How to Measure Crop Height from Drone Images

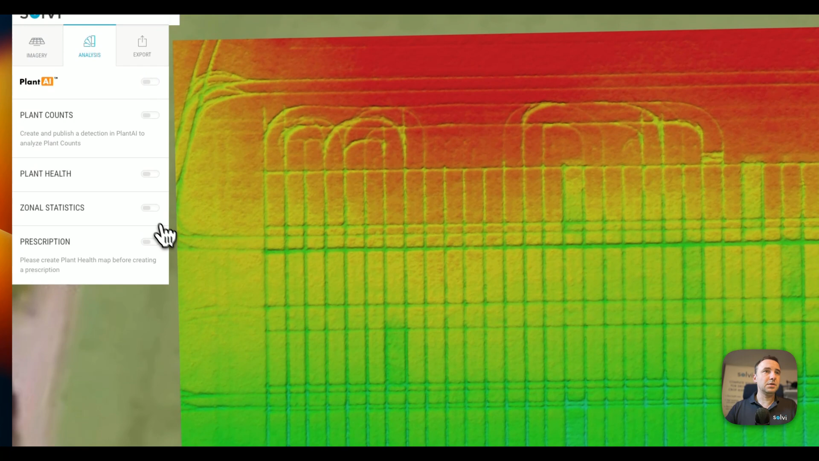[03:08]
And if we head over to the zonal statistics tool there are different ways of doing it.
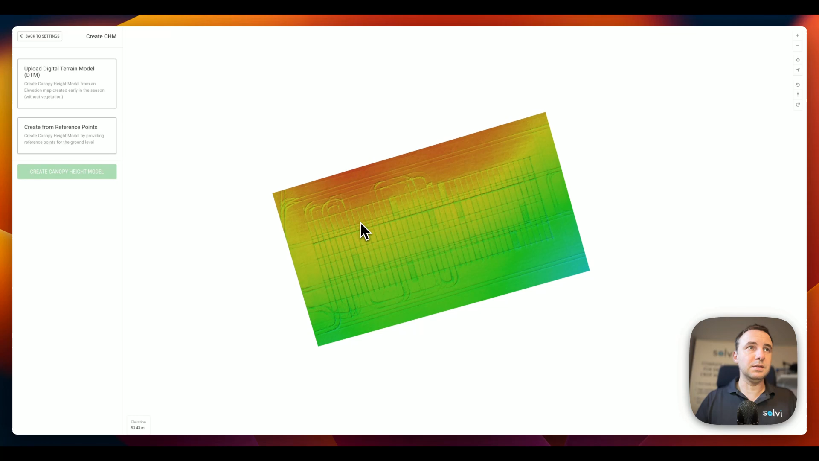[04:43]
The second way is to create the canopy height model from the reference point. So if we click over here and zoom in a little bit
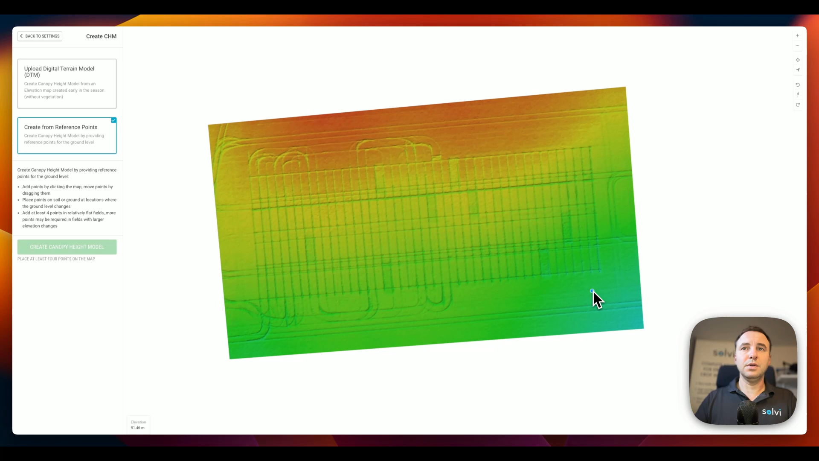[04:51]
we essentially then just need to place these reference
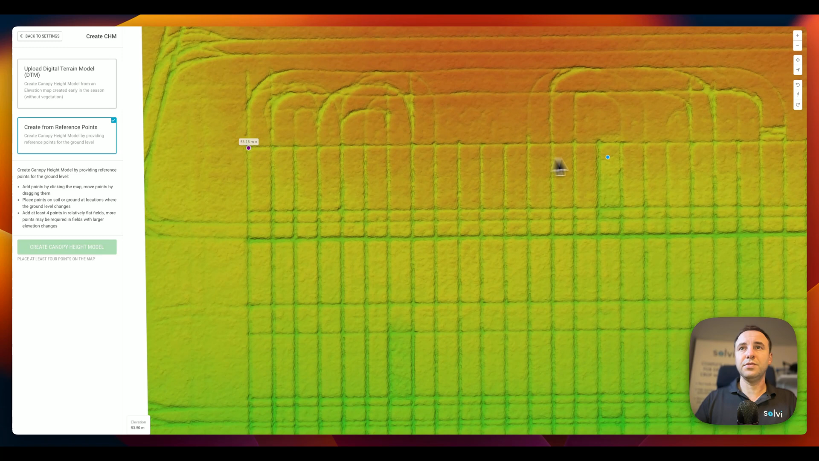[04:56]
points where the ground level is visible and
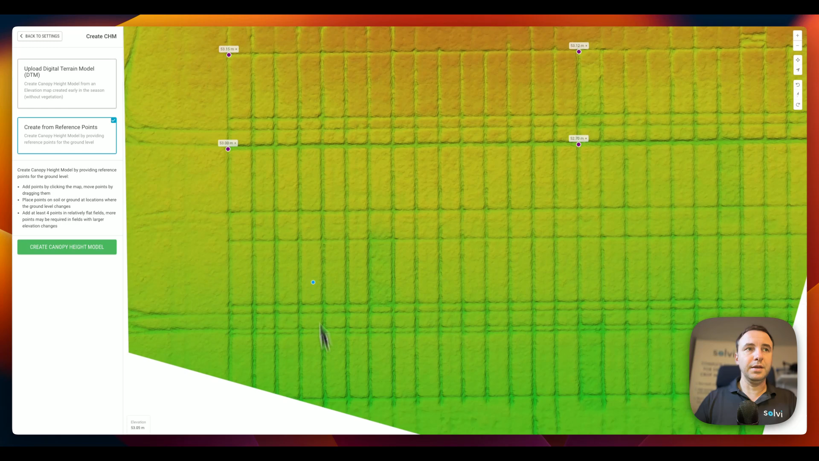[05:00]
we want to place them quite frequently so that we get the true representation of the elevation profile of the field. So let's click a few here and
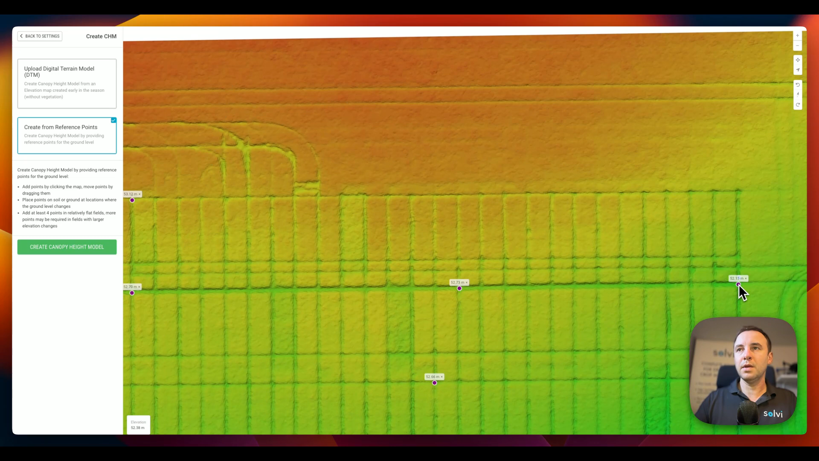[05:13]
we definitely want to place those points in parts where the elevation actually changes.
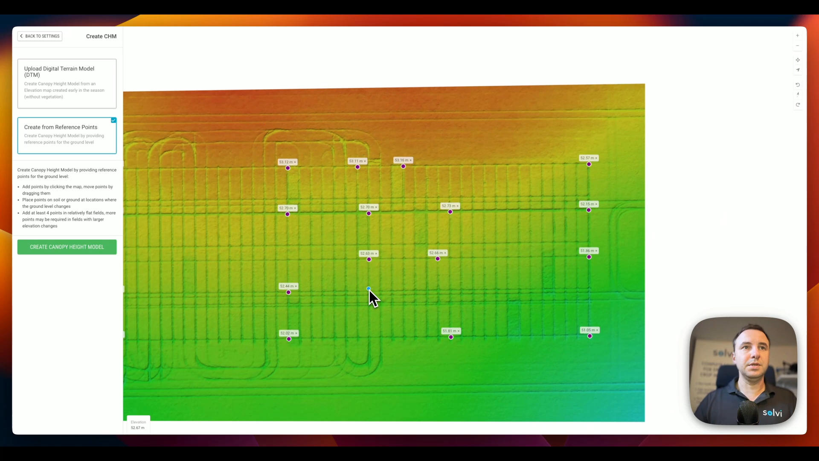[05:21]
So at least four points is required but the more points we get the better the accuracy will be. And once we've done that we just click create canopy height model.
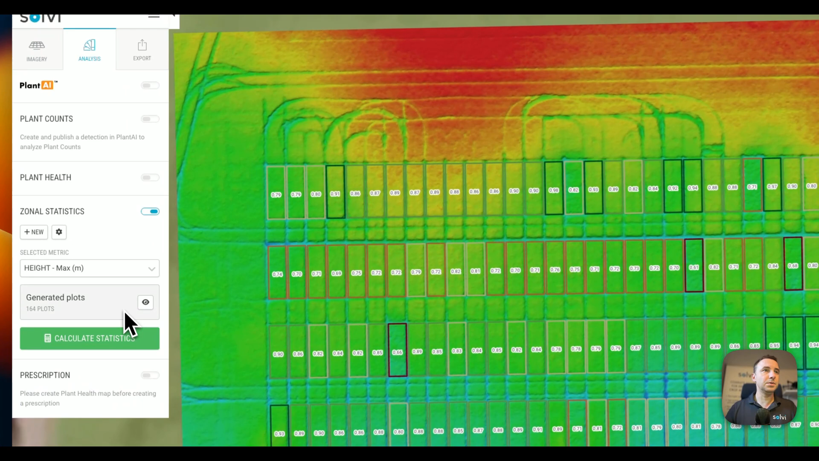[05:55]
And if we now head over to the zonal statistics tool we will get this new option here to use the canopy height model to do the calculations.
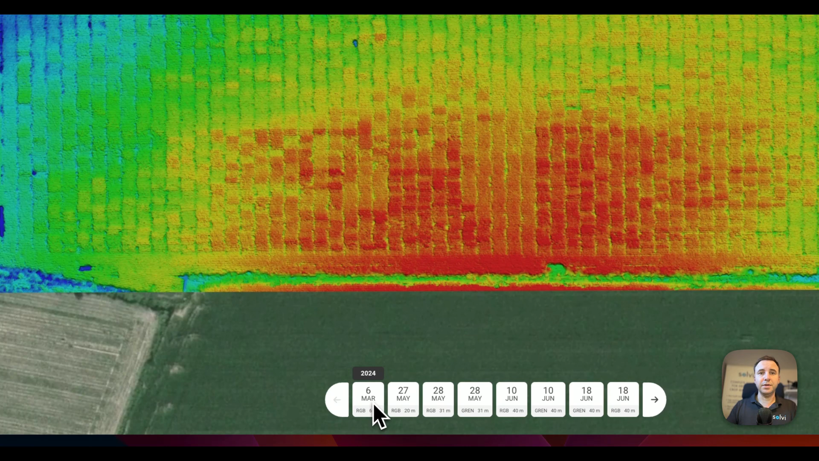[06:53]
ground level is not very well visible. Now this trial was flown multiple times during the season as early as 6th of March and we actually have here a DTM so an elevation map that represents the the ground level of the field trial.
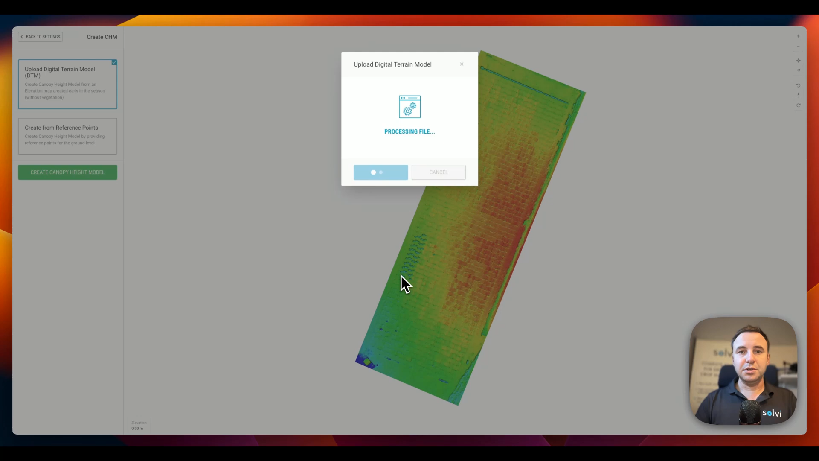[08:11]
Now one really important thing here to take into account that in order to use this approach you need to fly both dates with a RTK drone or use ground control points merged with RTK ground stations so that the elevation values the absolute elevation values above sea level that are recorded match each other well.